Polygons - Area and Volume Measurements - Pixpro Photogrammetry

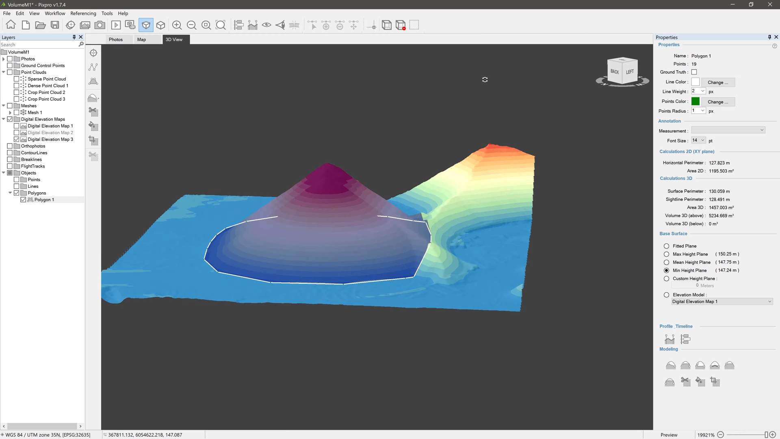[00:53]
Polygon is represented in the 3D view as well as in the Polygons folder in the Layers panel. Polygons can also be created from already drawn lines and from a single contour line. Let's right-click on the Polygon in the Layers panel and skim through the options we have here. Polygon Editor opens up the Polygon Editor where you can inspect all photos containing the Polygon.
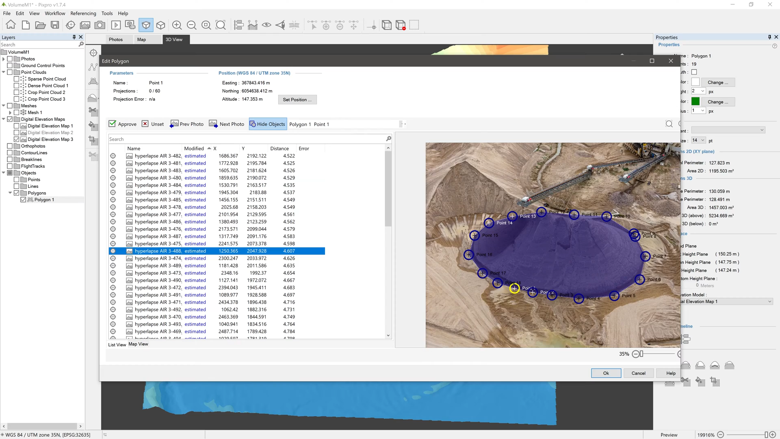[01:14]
Rename Polygon self-explanatory, give your Poly a name. Edit point is for editing point placement. Left-click and drag points you wish to move, right-click to stop editing. Delete point, just click on points you want to delete, right-click to stop editing.
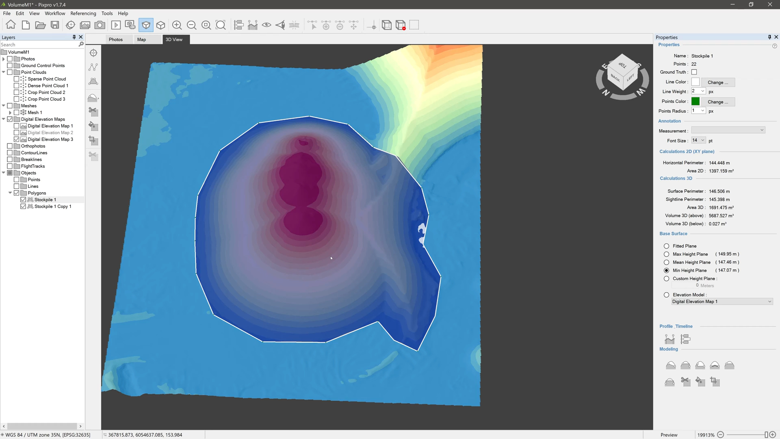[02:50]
Now let's make sure our Polygon is selected and look into its Properties panel. Here we can see the name of the Polygon, how many points it contains and the Ground Truth option is also here.
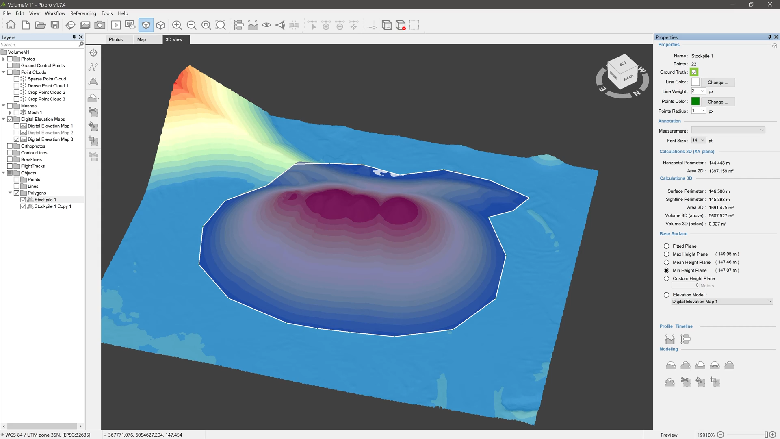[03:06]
Check it if you don't want your Polygon affected by changes done to projects referencing.
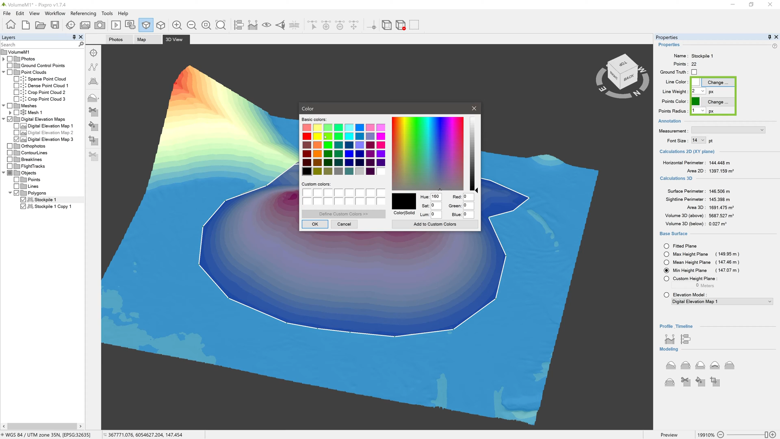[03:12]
Graphical Properties lets you change line color and width, points color and radius. We can show Polygon measurement of choice in the 3D view as an annotation.
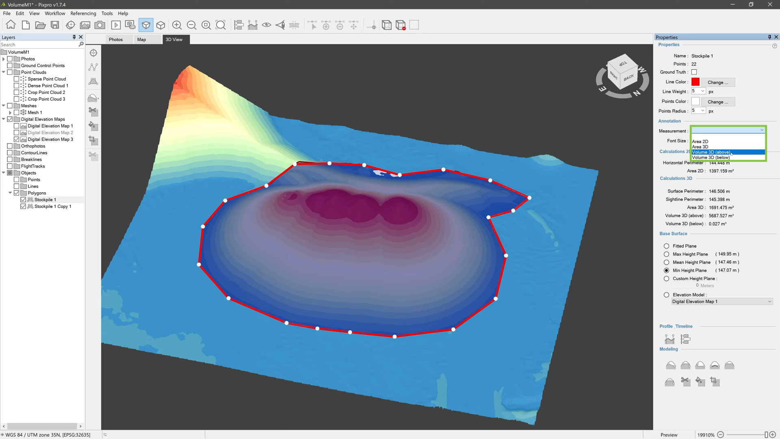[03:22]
For 2D calculations we have Horizontal Perimeter. That is the perimeter of Polygon's projection on a straight ground plane perpendicular to the gravitational vector. And Area 2D is a measurement of mentioned projections area. For 3D measurements we have Surface Perimeter. That is the perimeter of Polygon's projection on a digital elevation map surface.
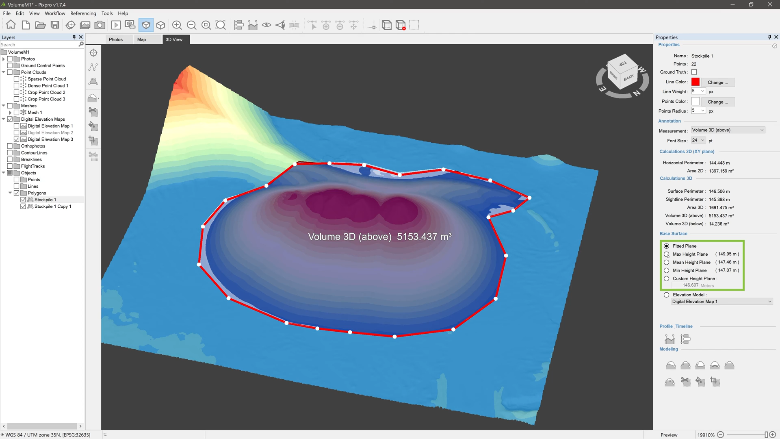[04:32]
So in case of measuring stockpiles, seek Volume Above for measuring pits, Volume Below. For base surfaces, aka base planes, we have Fitted, Maximum, Medium, Minimum, as well as a custom height plane.
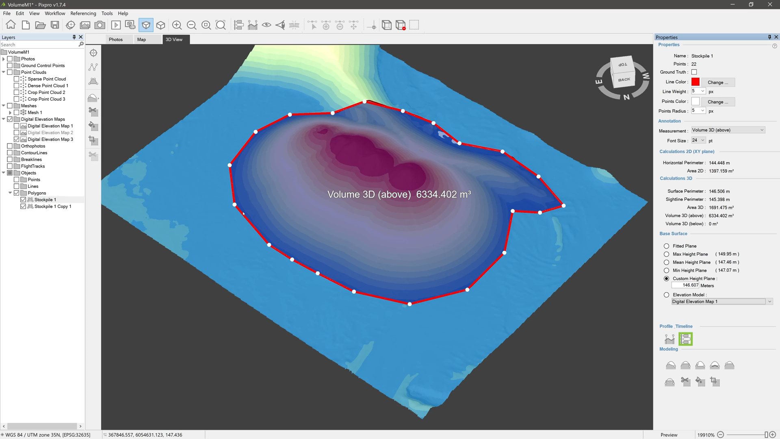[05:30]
which lets you inspect the polygons perimeter presented as a cross-section of elevation map surface. Then we have a timeline tool, for comparing two or more digital elevation maps. And finally, some modeling options for manipulating digital elevation map surface. These are also more advanced topics for another day. And when it comes, seek links in the video description.